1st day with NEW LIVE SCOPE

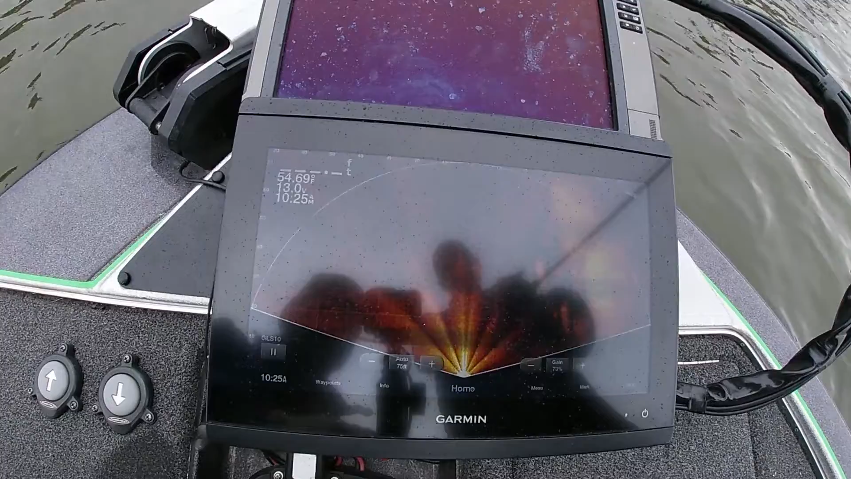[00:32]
You can see a big ball of bait over here. We saw a couple fish hanging out to the right, which is pretty much straight on.
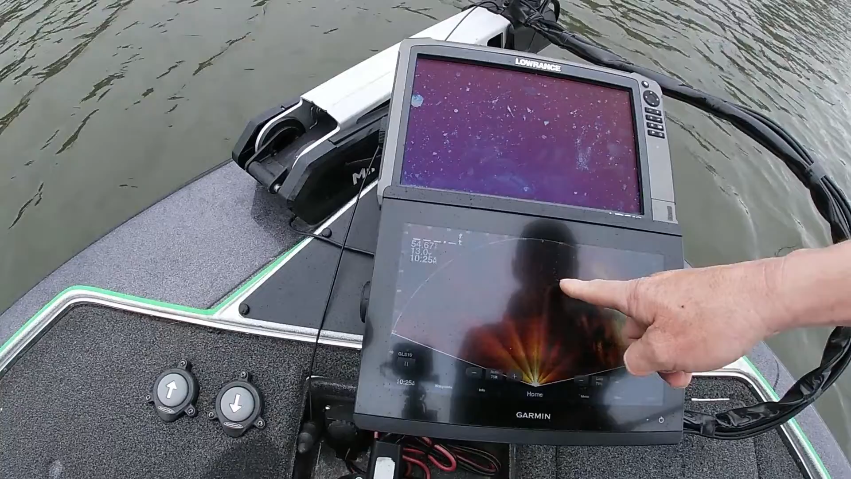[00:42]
There's a couple fish right here. Get real close up there. I hate when I can't tell.
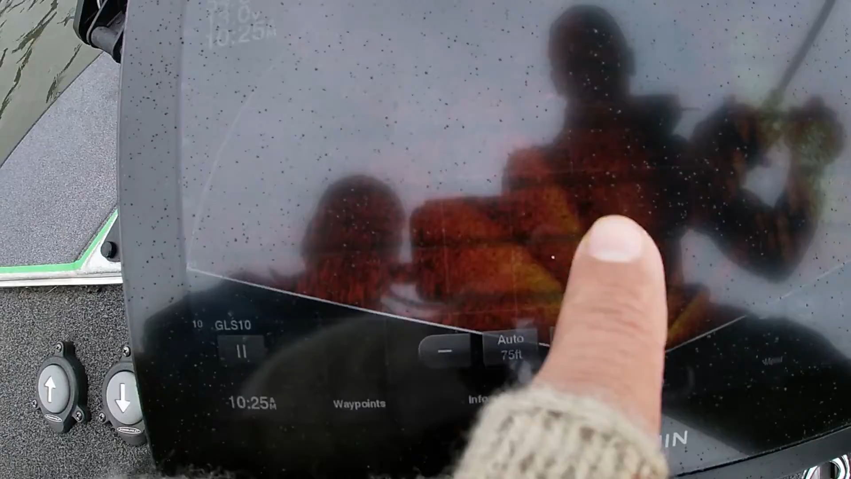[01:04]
That's the lure coming back in right here.
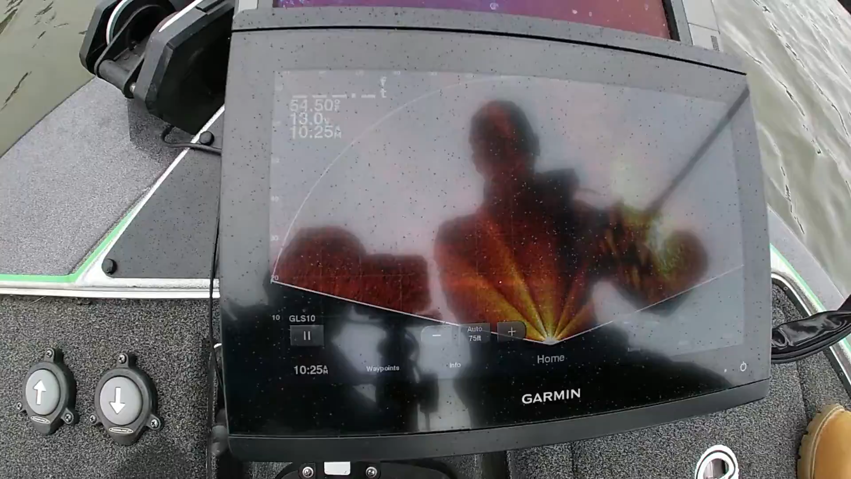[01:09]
Unbelievable. You can dial them in. I got to throw something.
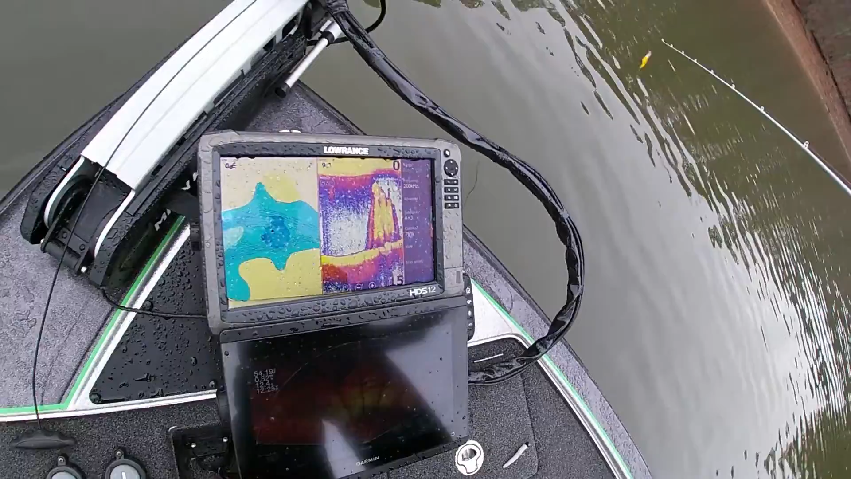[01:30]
See, that looks like a brush pile right there. Something big and nasty.